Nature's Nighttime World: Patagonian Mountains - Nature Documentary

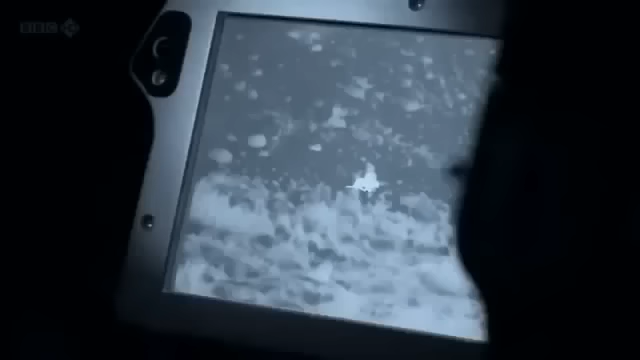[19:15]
It's got a great sense of smell and hearing. Even though the moon hasn't come up and it's really dark out there,
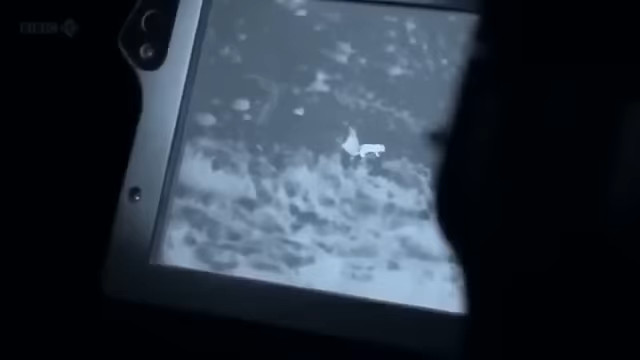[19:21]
it can still see very well.
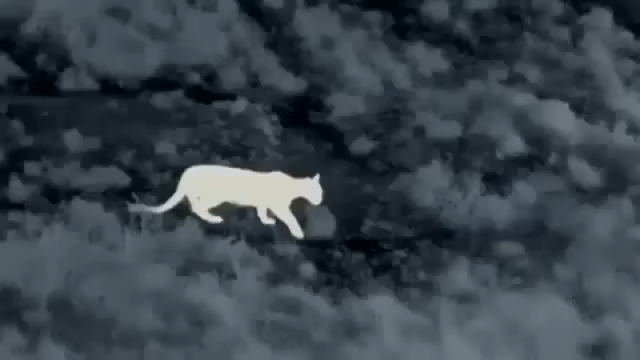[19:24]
Guanacos have a highly developed sense of hearing. The contest is so finely
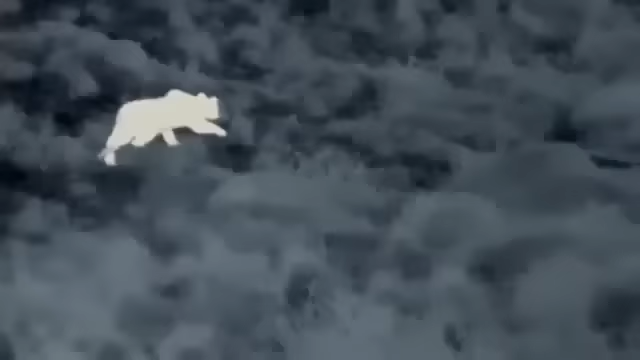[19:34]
balanced that the puma must take the guanacos by surprise. It's in full hunt mode.
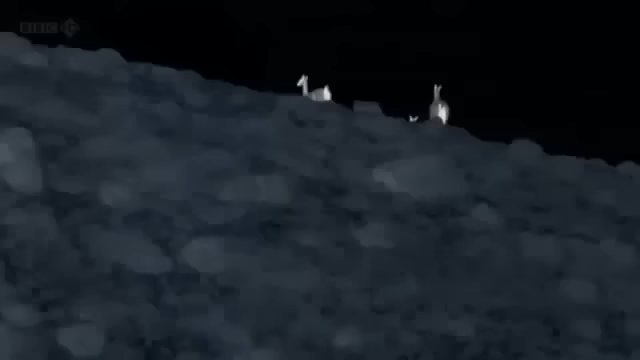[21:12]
It makes you realize just how hard it is for a puma to hunt.
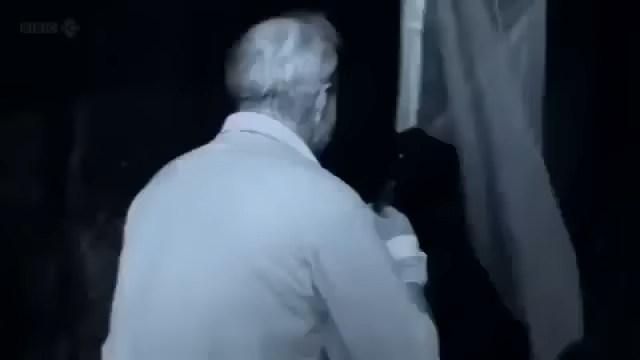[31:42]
tag one of the vampire bats as it leaves the roost to feed.
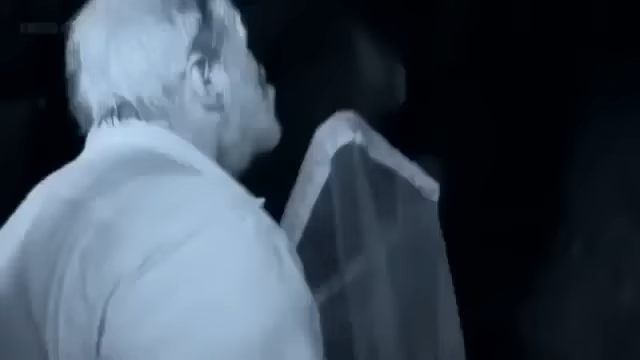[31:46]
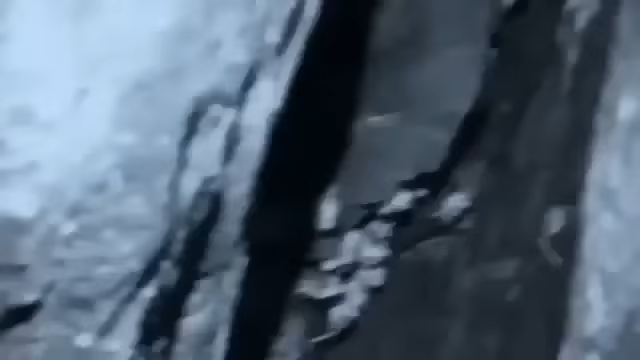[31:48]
Now, because they're so closely grouped together,
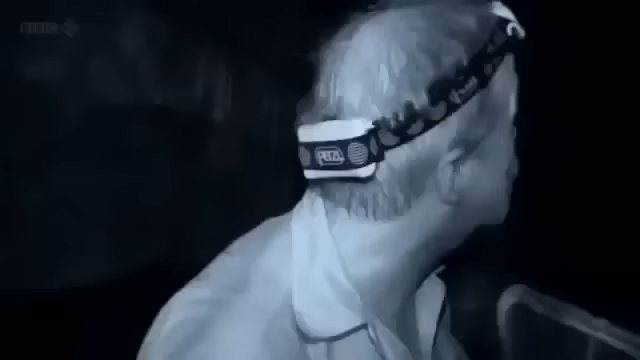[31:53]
I think it would be quite easy to catch one, because in the melee, as they fly off,
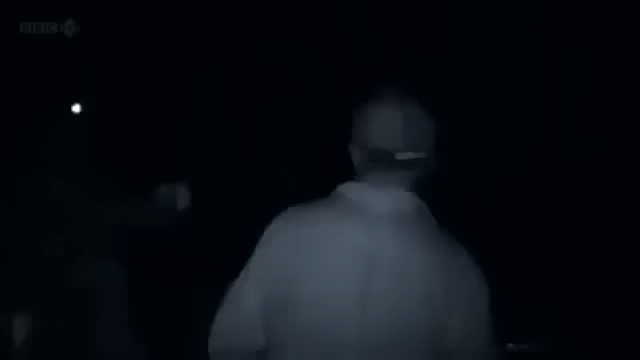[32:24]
Yeah. The one there. Yeah, and another one flew behind you. Is it there? Got it.
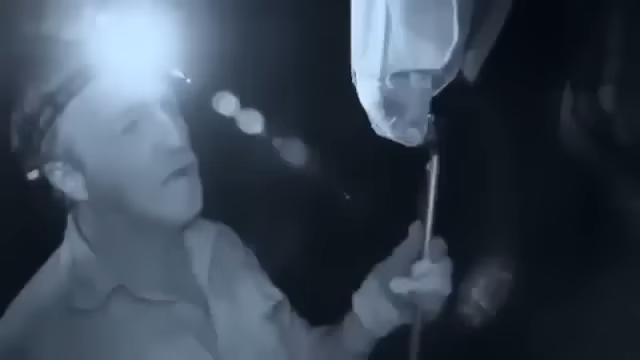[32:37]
Whew.
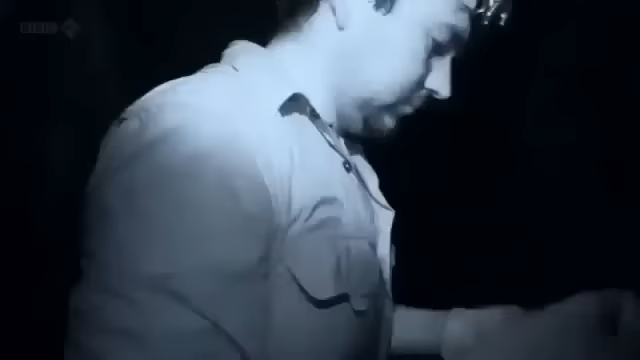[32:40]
These bats carry diseases including rabies.
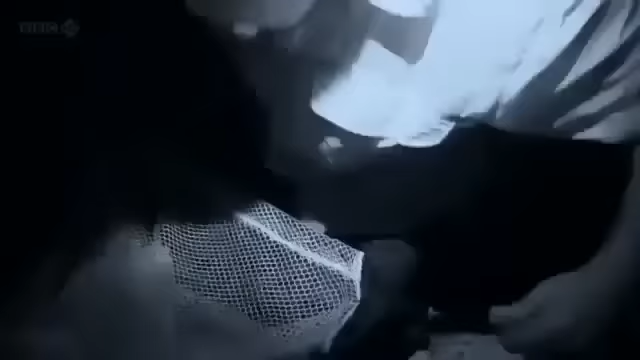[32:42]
George and Marcelo must take care when handling them.
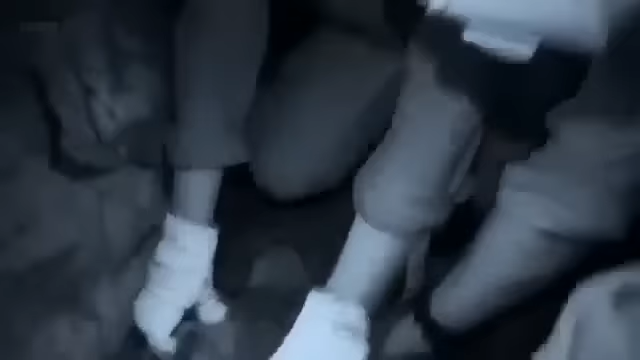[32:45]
Oh, they're very strong, aren't they? Yeah.
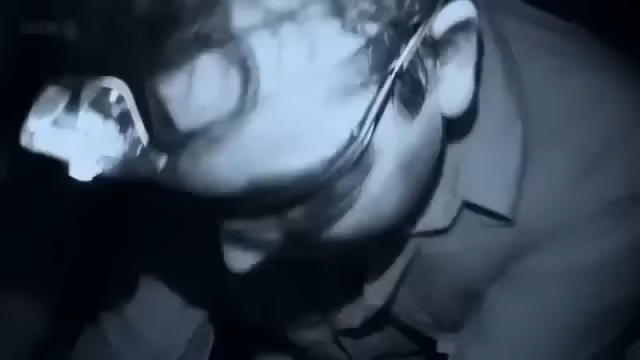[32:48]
You grow it? Yeah. You have it? Yeah.
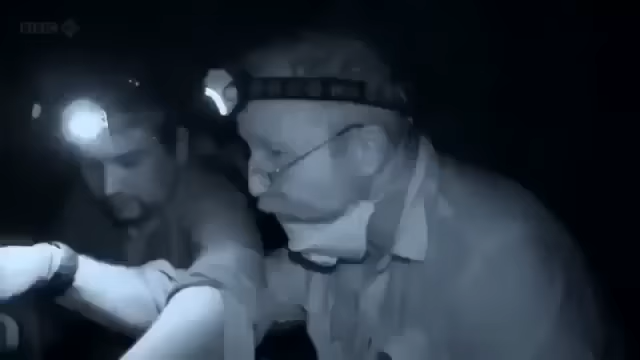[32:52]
Okay. Okay. What an absolute beauty.
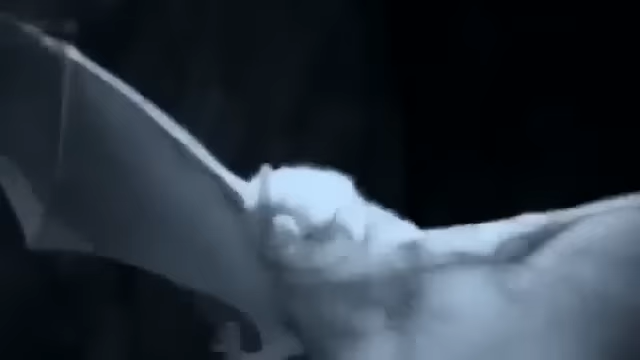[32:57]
Now, we'll glue it on the back, yeah? Back there. Mm-hmm.
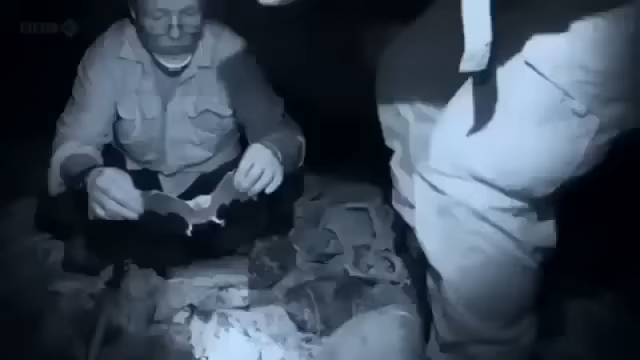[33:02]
The miniature radio transmitter is carefully glued onto the bat's back.
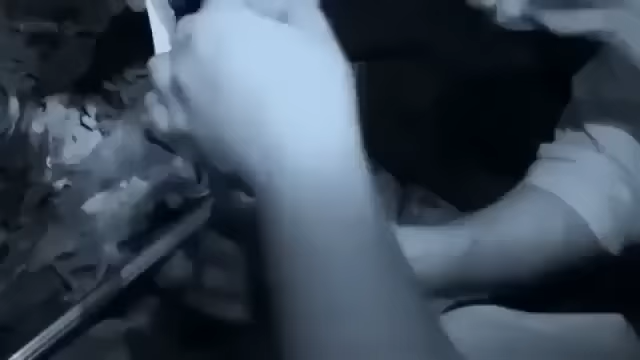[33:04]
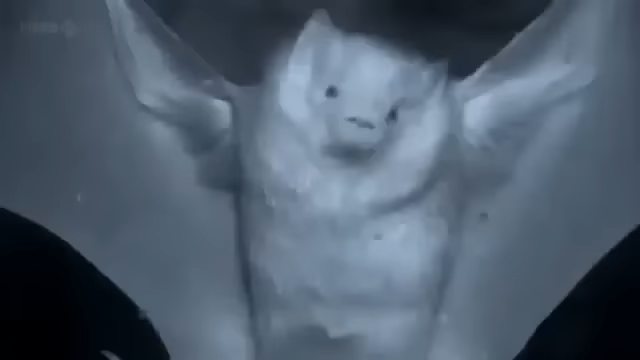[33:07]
Yeah. Press it in, that's it. Lovely. Okay.